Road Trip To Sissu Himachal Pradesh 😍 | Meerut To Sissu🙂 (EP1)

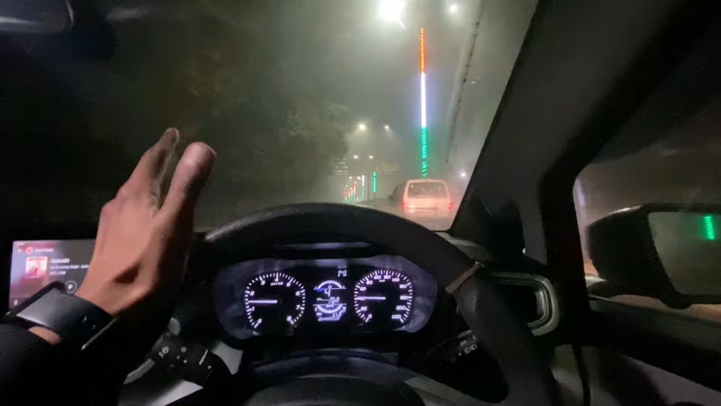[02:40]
ये जो ट्रिप रहने वाली है मेरठ टू मनाली रहने वाली है, और आगे जो है मनाली से आगे भी जाएंगे। तो भाई मेरठ से जो है थोड़ा बहुत बाहर ही निकले थे हम। और भाई कोहरा इतना निकल रहा है ना भाई,
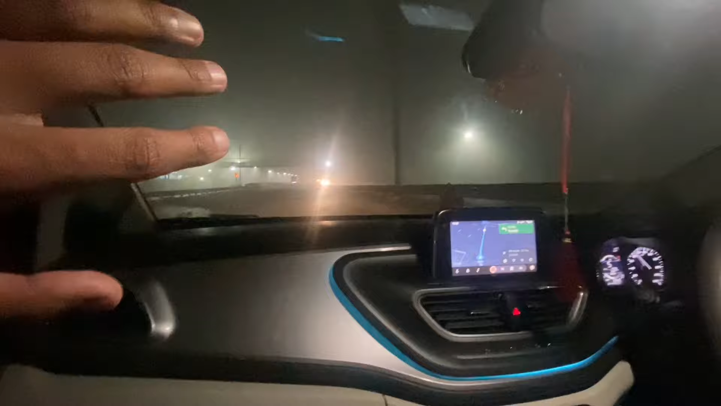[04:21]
अच्छा खासा जो है फ्लो चल रहा है कि भाई रात को
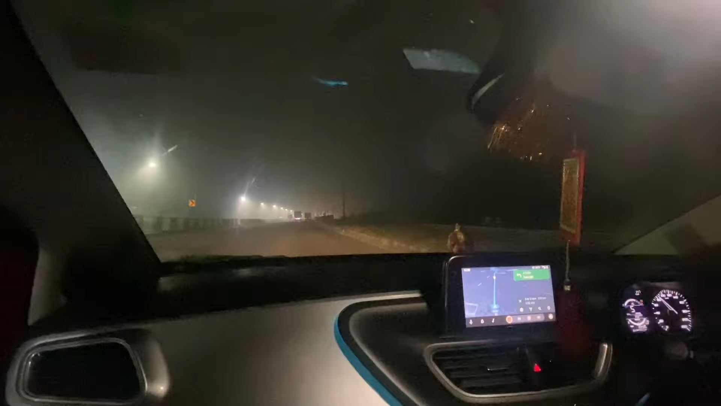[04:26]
ट्रैफिक नहीं मिल रहा है और कोई कोहरा अब तो नहीं है। बाकी अंकुर भाई गाड़ी चला रहे हैं, ठीक है, चलाते रहो भाई।
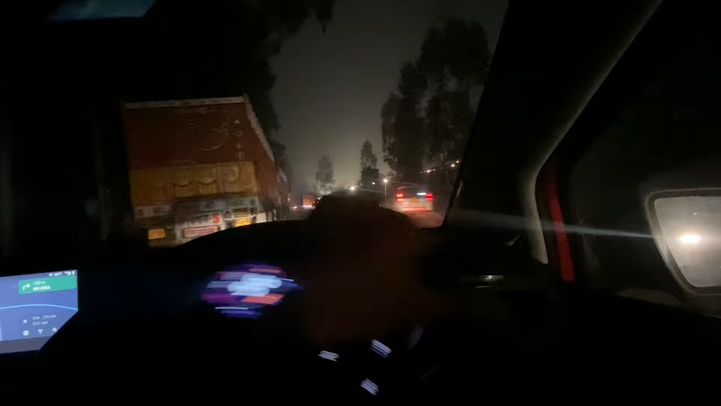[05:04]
अगर यहाँ पे तुम्हें पता लगाना ना कि पंजाब में आ गए हो तो भाई वो देख लो क्या अलॉय व्हील, और भाई ने देखो भाई टैक्सी कैसे मॉडिफाई कर रखी है महाराजो महाराजो। हाँ भाई पंजाब की यही खास बात है, हर दूसरी गाड़ी के अंदर आपको अलॉय मिलेंगे।